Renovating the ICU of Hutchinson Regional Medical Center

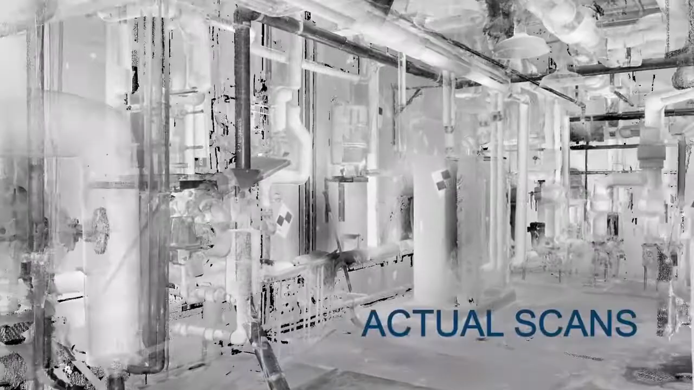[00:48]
Equipment needed to be replaced both from a serviceability standpoint and from a reliability standpoint.
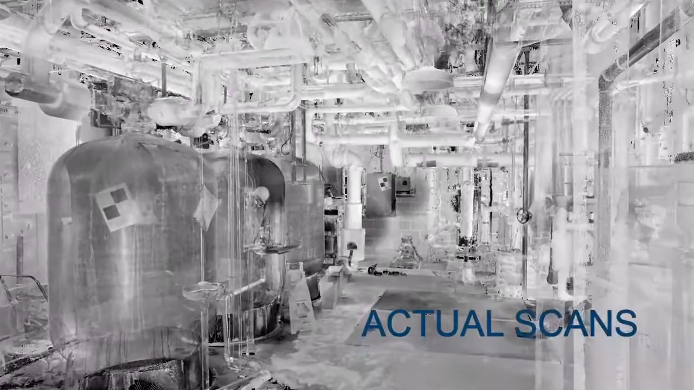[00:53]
So we set up in that very small area over 75 shots,
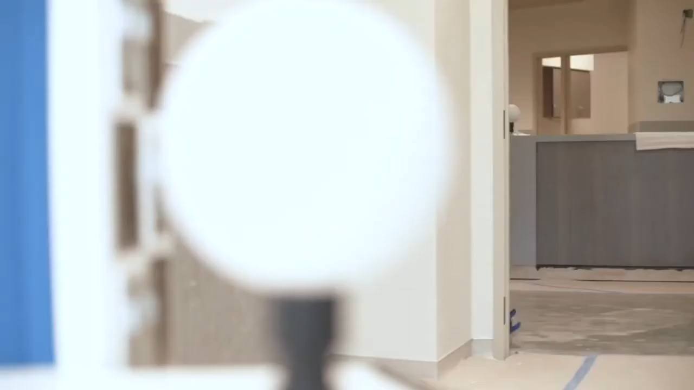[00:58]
and some of which we had to be two layers up into the piping,
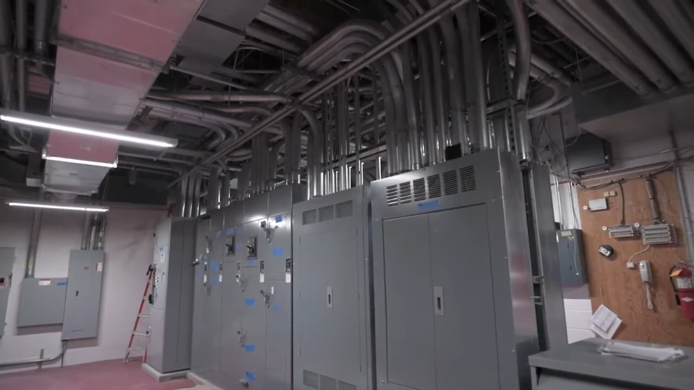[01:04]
laying on the back with the scanner being woven up through three more layers of piping. We'll go through, take the SD card, download the information, start processing and seeing, doing the registration,
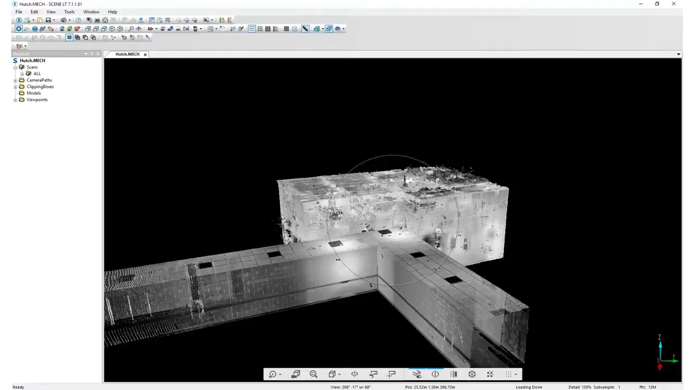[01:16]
and from there we export to Autodesk Recap and from there it goes into
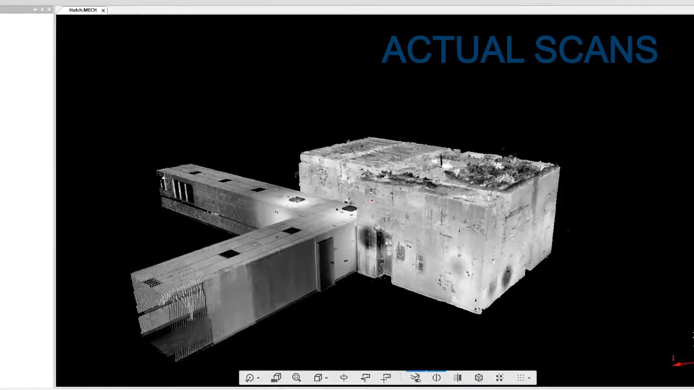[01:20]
Revit and starts either the modeling process or preparing it to share with the rest of the team via BIM 360.